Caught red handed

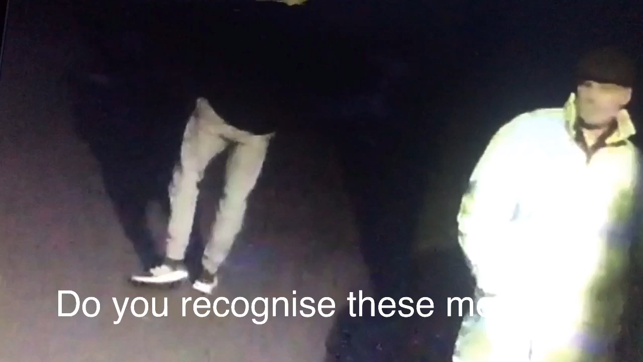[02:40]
up the hundred ran in there they went back out again as you can see on the video